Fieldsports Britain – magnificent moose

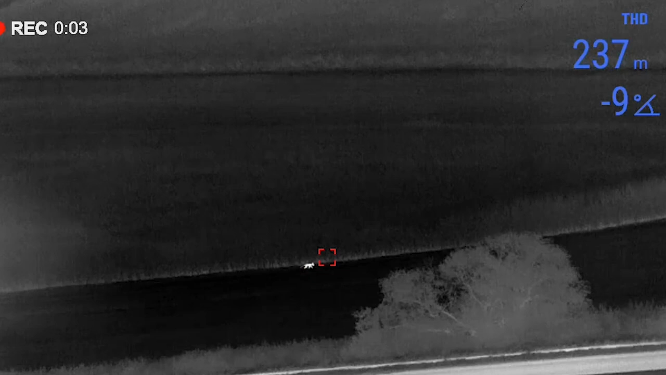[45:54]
It's not long before Tom spots an animal. Yeah, I've got one down below here on maize stubble.
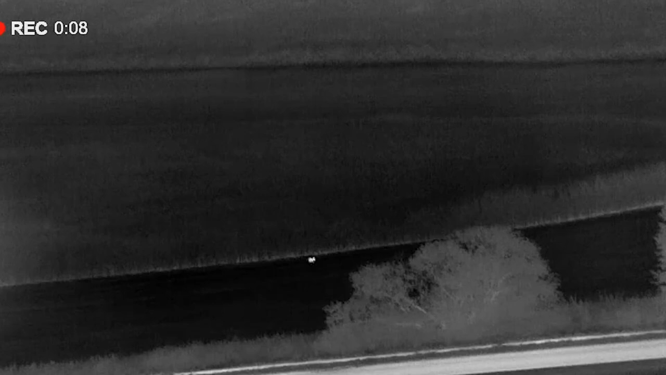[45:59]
You got to kind of like loop round to, so you'll see you're shooting away from the main road.
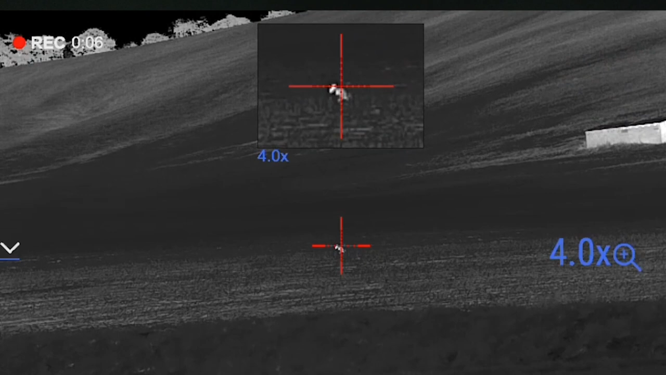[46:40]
So quick shout, and yeah, he stopped. I ranged it. It was about 150 metres, and then he went on a bit.
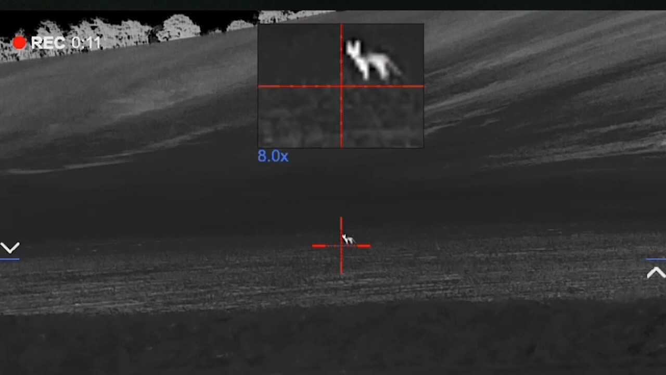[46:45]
So yeah, about 160 metres. So yeah, on the maize stubble, which is good.
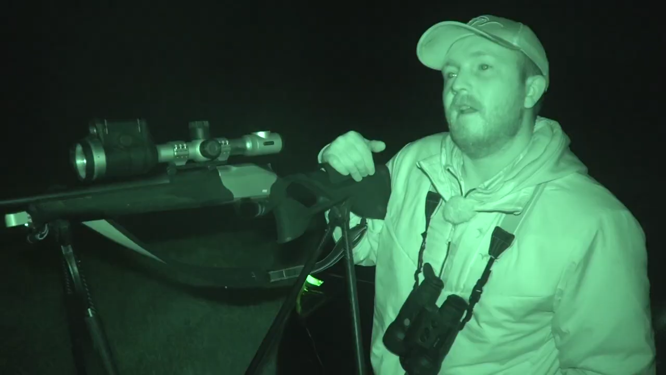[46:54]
Yeah, anything. You know, foxes. Yeah, anything really. You know, I've shot foxes with a mouthful of worms. You know, they do eat quite a lot of different things. But yeah, I mean, this was done. This field was cut last week, so I would have thought they would have cleared up anything half decent, you know, like mice and stuff like that.
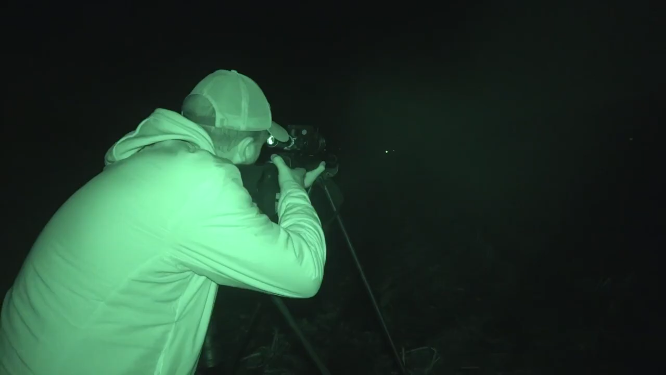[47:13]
Oh, you bugger. It's right in line with all the buildings in the background.
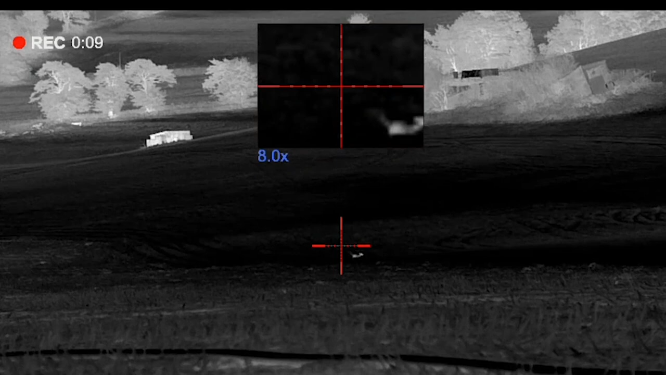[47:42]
I didn't ping it. It must have been a bit further than what I thought, because he's dead, but he ran a little bit before he dropped. But yeah, roughly 250 metres. But yeah, it's a funny one, that. When we stopped over there, I switched the engine off and he spooked. To be fair, normally I would, like, when they're out in the field, if I'm in the truck driving, I keep the engine running. Just that bit of sound just takes me over, and we've got the road behind, which does help as well.
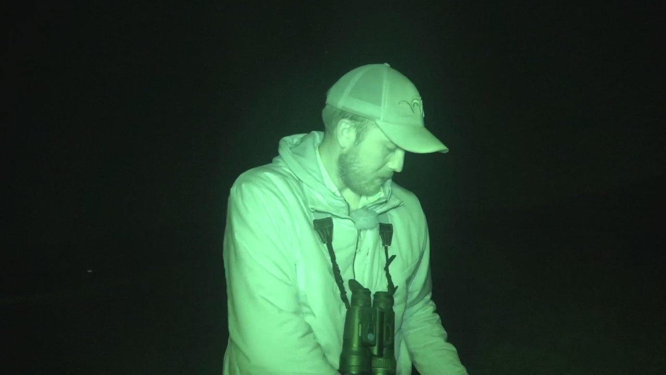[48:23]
So yeah, I was quite surprised that he ran that far.
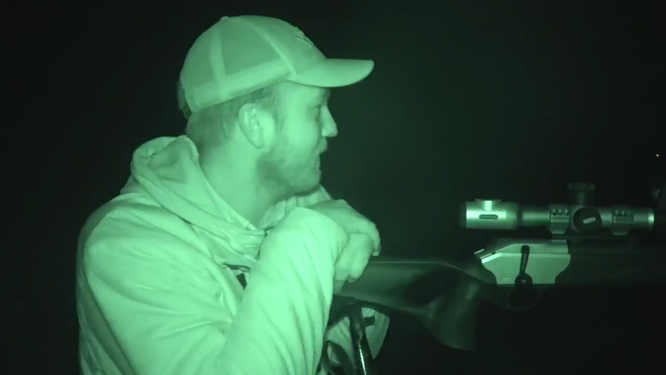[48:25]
Another one down, same field, which is good. There was another one here, which I'm presuming they're pairing up, but I can't see that one unless he's gone into the valley.
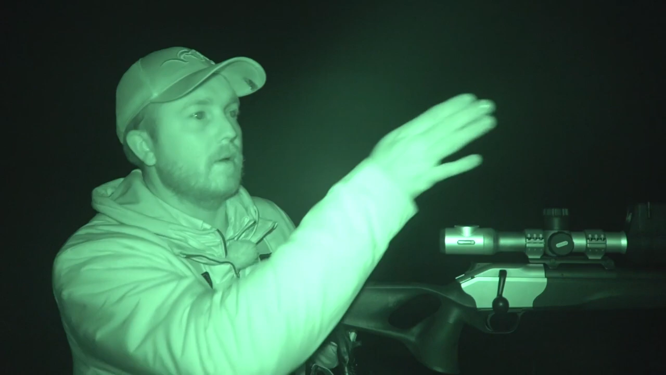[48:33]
So we'll have a quick whip round so we can find that one.
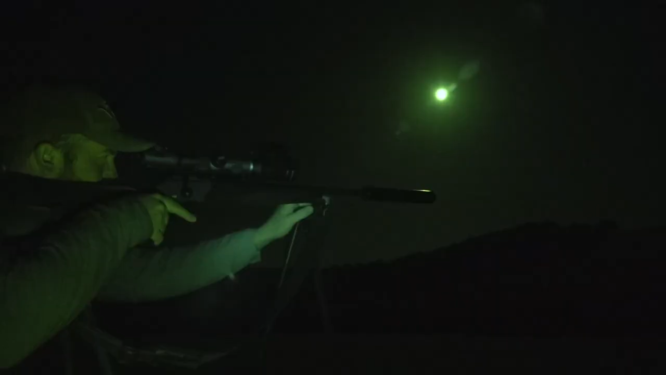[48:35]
But yeah, I'm going all right so far, considering the moon. That's one of the good things about the pulsar merger that Tom is using. The rangefinder is especially helpful in the dark, but only if you remember to use it. Two rabbits perfectly lined with each other. We drive on to the edge of the game farm to find the next fox.
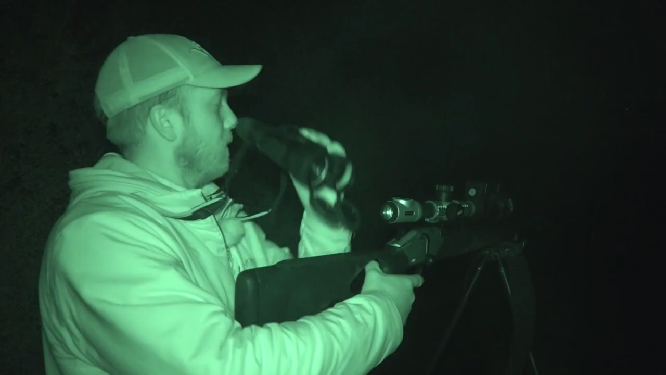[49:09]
The maize stubble was just behind. It was this side of the hedge, mind.
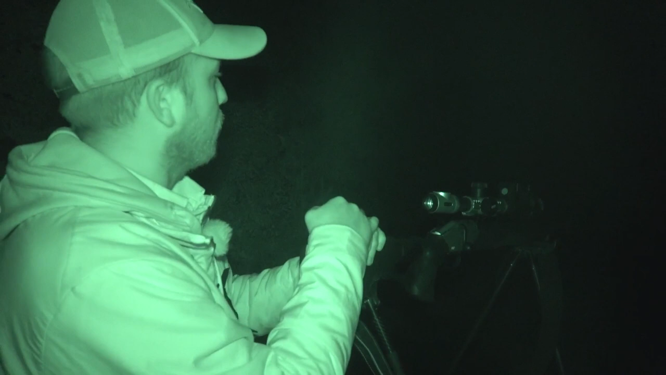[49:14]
So yeah, before he got to the copse, I done what I had to do.
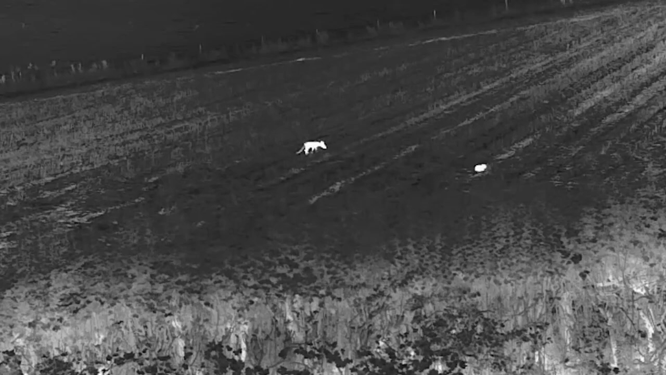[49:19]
The foxes might be more into each other than into Davis danger, but it doesn't always go Tom's way.
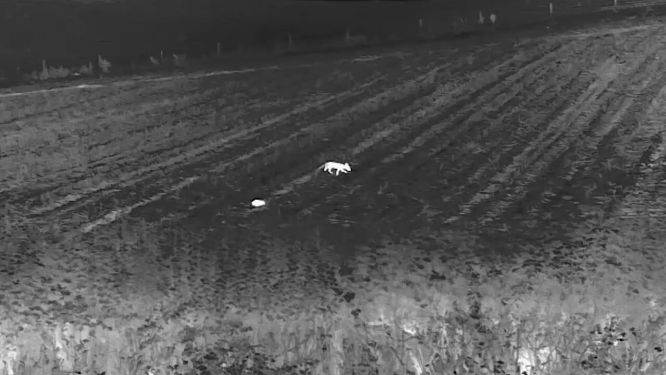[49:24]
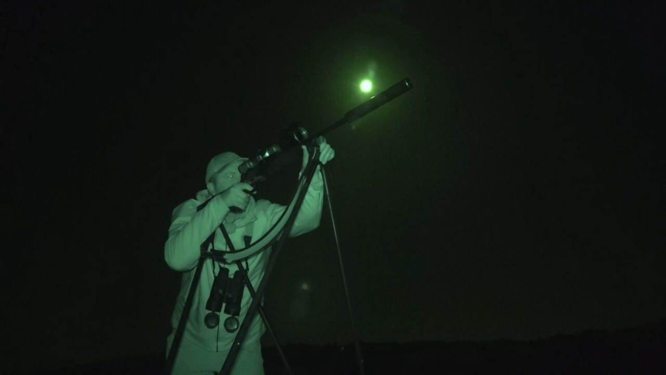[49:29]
Strange. Clean miss. He stopped at about 300 and had another go. Oops again. But it was only 190. He's not limping either.
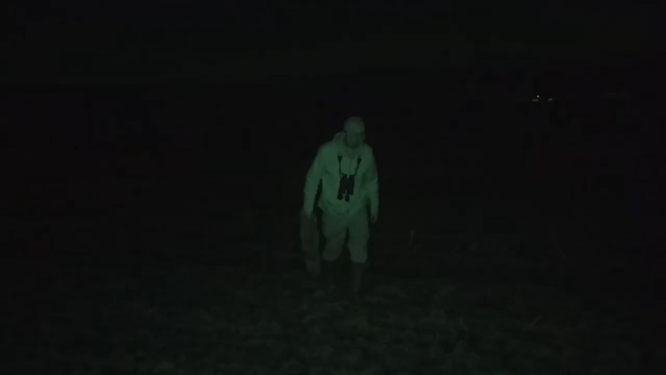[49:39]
We take it as a sign. It's been a three-fox night, thanks to a combination of Pulsar Thermal and Lust.
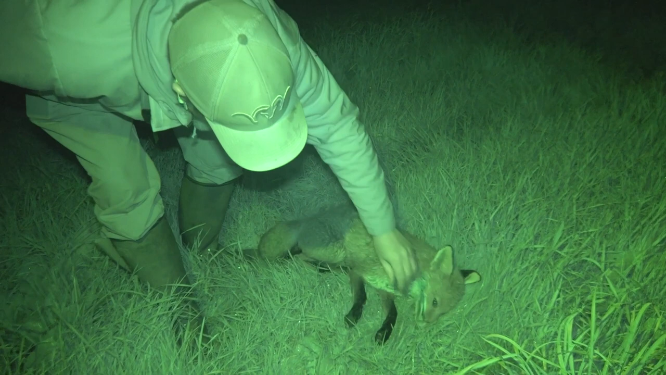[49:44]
If you want the Pulsar, there are links below. Lust? Well, you'll have to sort that out for yourself.
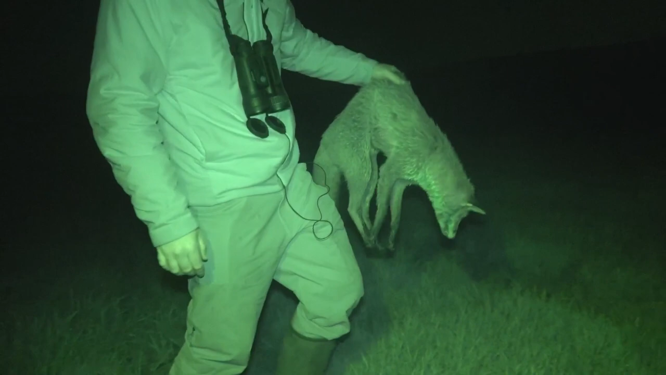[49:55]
Thanks, Tom, who's using the same rifle there for foxes as Neil uses for moose. Yeah, but in a different calibre.